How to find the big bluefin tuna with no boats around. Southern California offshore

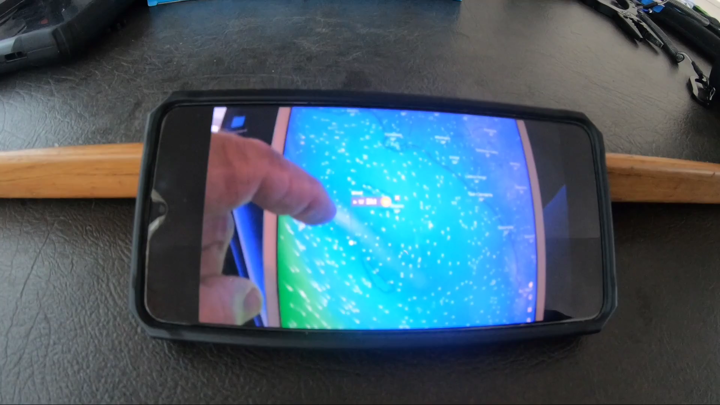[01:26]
Off the west end of Clemente, all the way up to Santa Barbara Island. This whole zone up here is where that fish seems to be lurking really good.
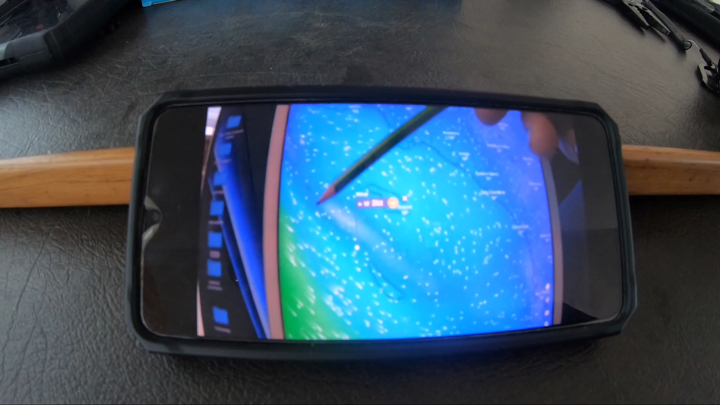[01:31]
That's where the big scores of that big fish are coming from. Some of the numbers, if you're going to run all the way right up there, here
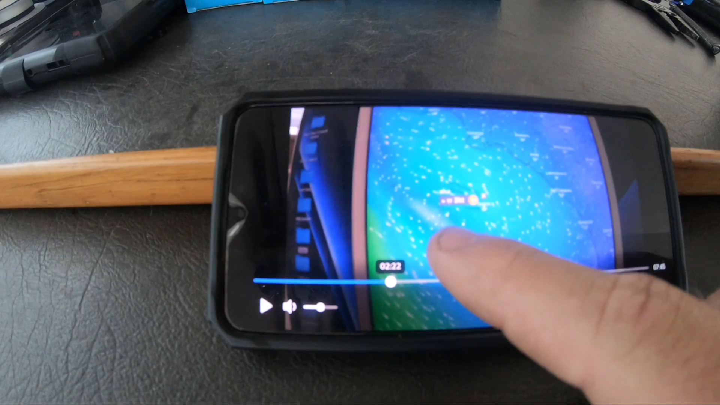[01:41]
is where we're going to run, just north west of San Clemente.
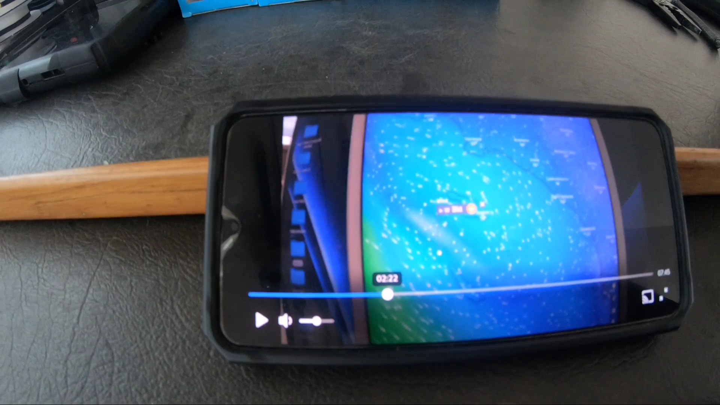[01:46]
All right, there you have it. That's where we're going to go.